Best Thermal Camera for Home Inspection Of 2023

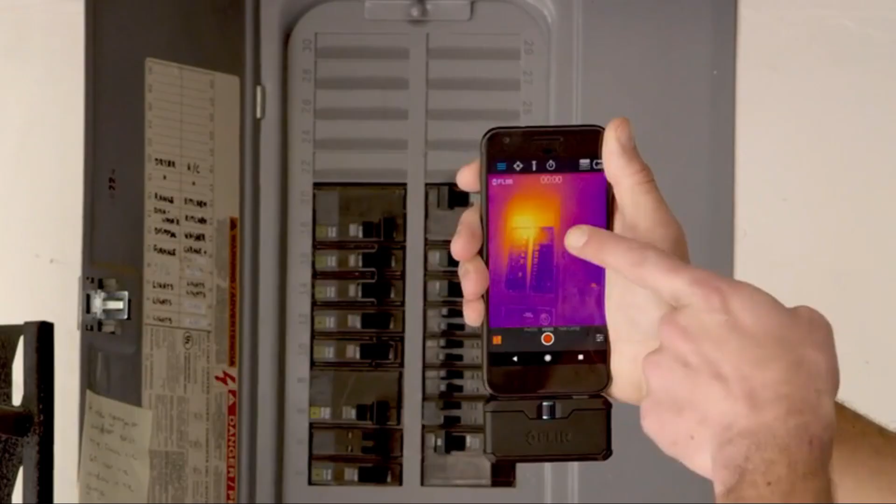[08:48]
Floor 1, a thermal imaging camera attachment to your iPhone or Android smartphone,
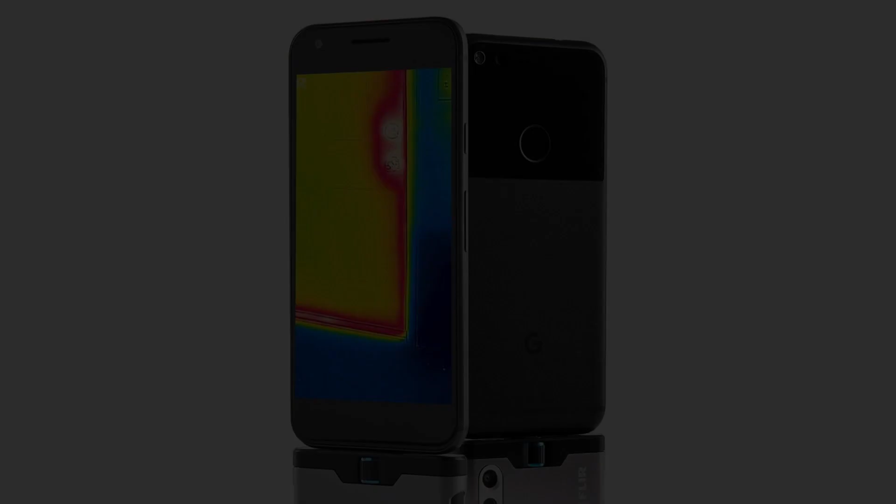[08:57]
While this device won't let you see through walls, it detects and lets you visualize the heat of objects behind them via its Floor 1 companion app.
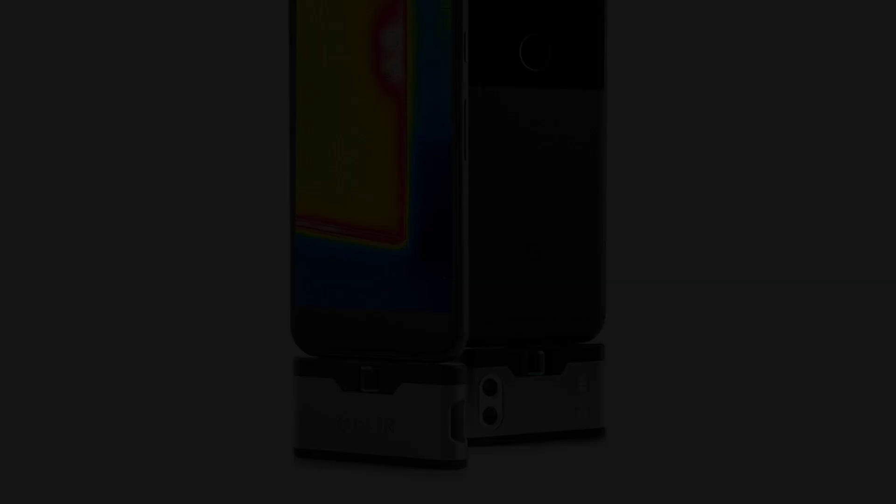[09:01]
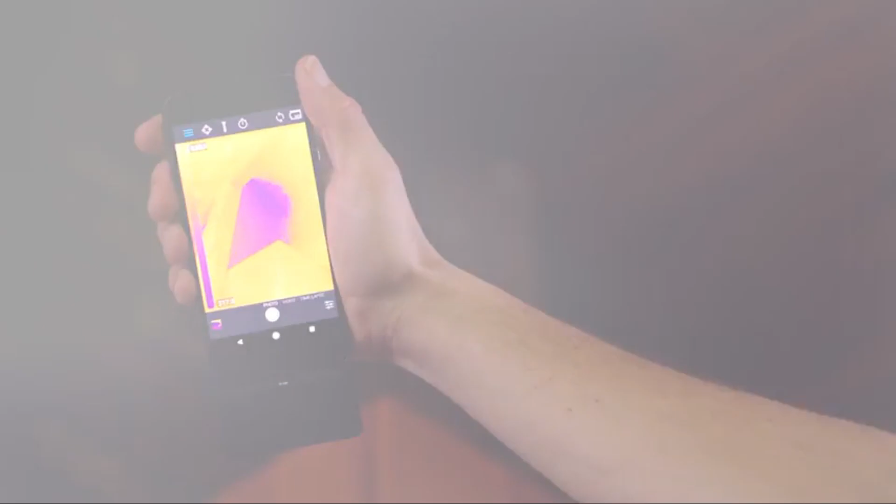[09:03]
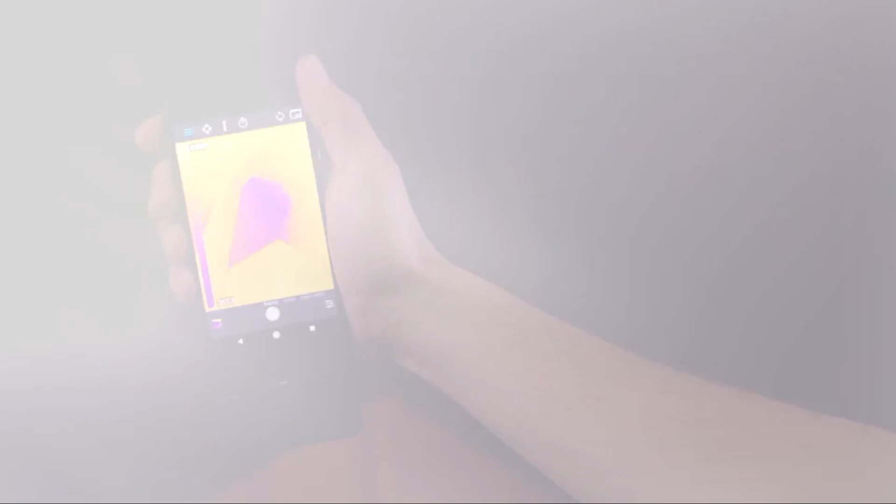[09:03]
That app's psychedelic color schemes have also caught the attention of visual artists, some, not all, of whom would not know a dry wall from a circuit board.
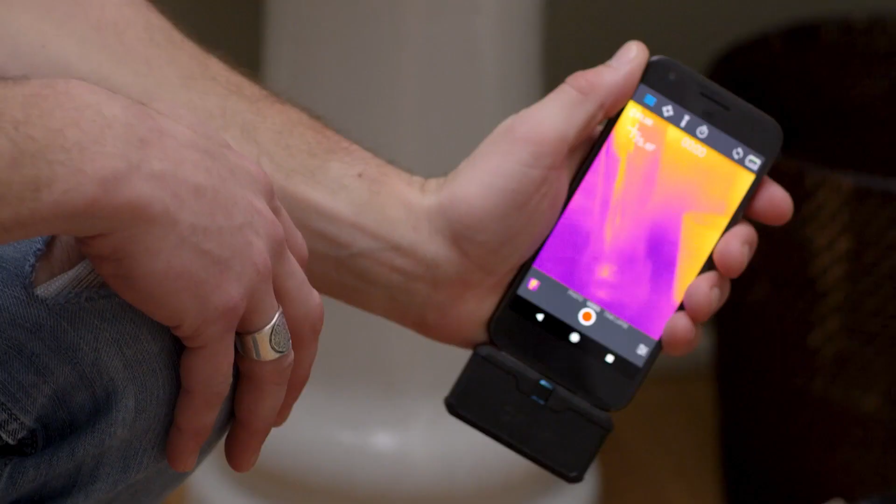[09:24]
as heat escaping through my windows,
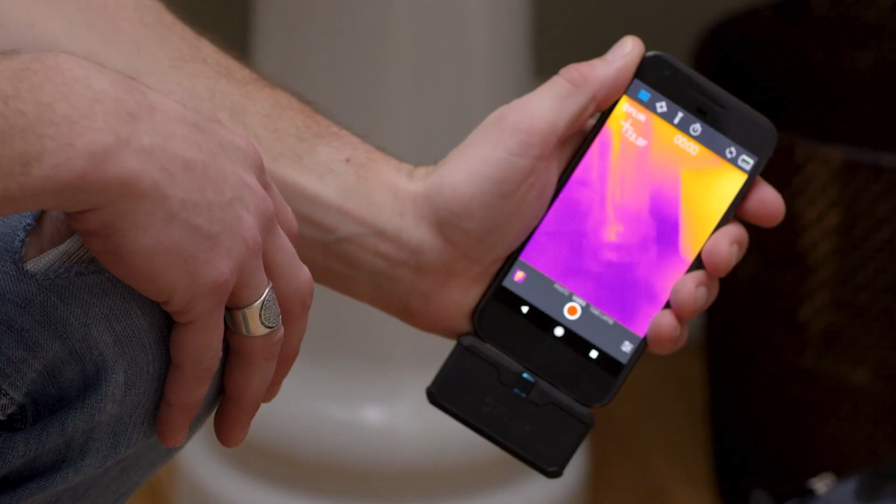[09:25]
while at the same time producing extremely decorative images of whatever I would normally photograph, though at 640x480 resolution.
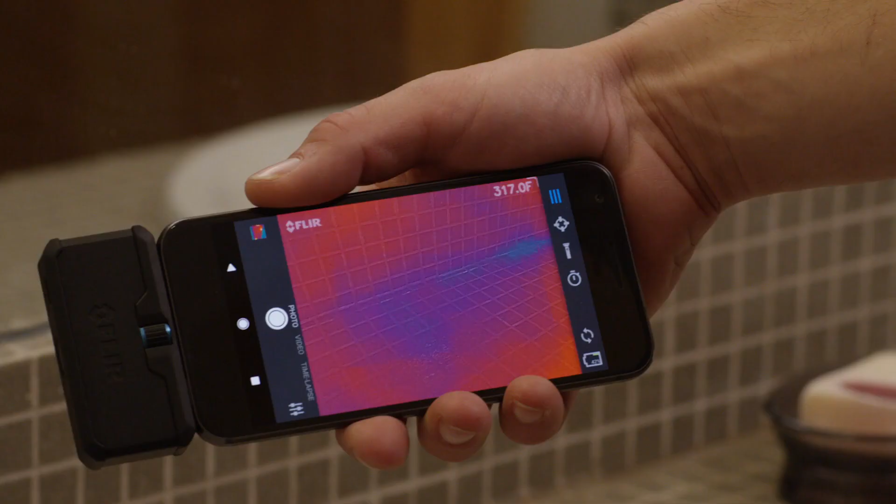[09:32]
On screen: spot 317.0°F
Floor 1 employs both a standard camera and a thermal camera.
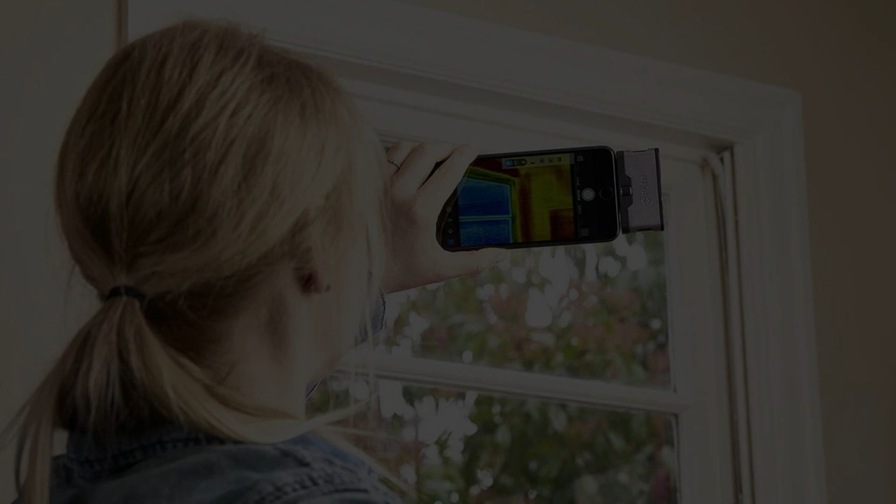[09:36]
Its technology is designed to emboss a visible image onto the thermal image without
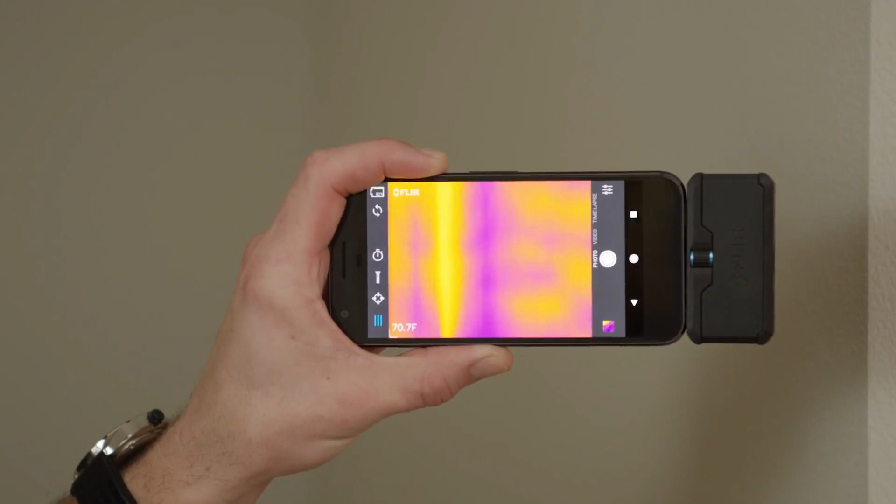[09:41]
On screen: spot 70.7°F
eliminating thermal information while enhancing the resolution and detail of the image.
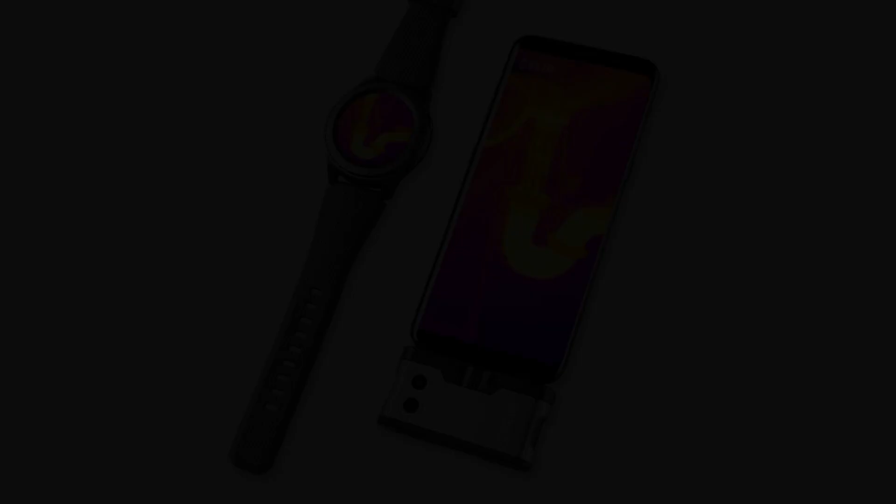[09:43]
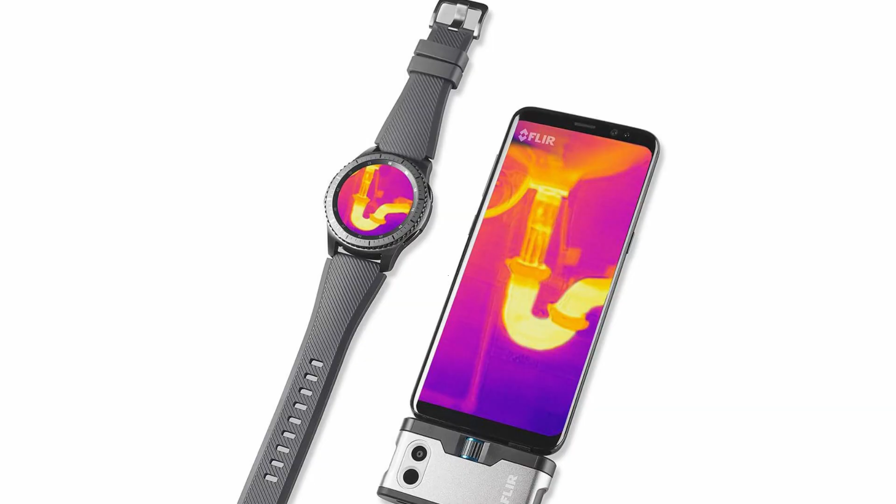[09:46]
MSX blending technology adds visible spectrum detail to thermal images and enhances resolution.
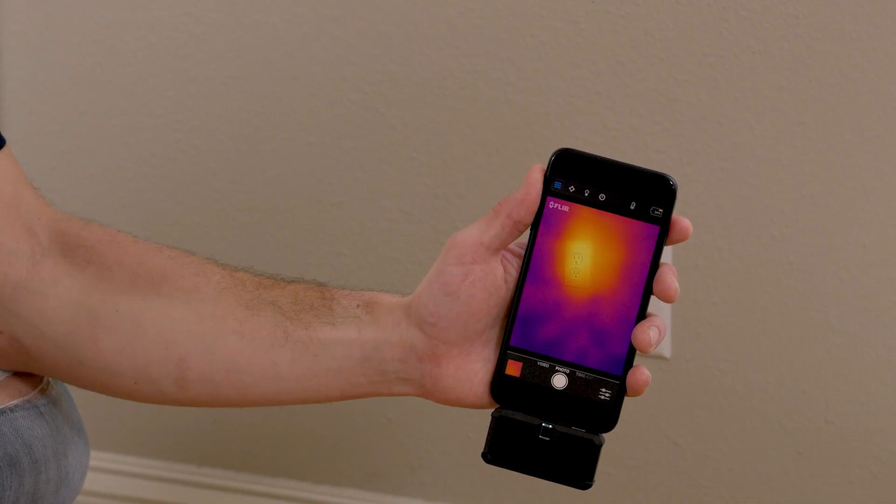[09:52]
It is designed to dramatically increase your ability to interpret a thermal image in real-world environments by adding visible edge detail to it.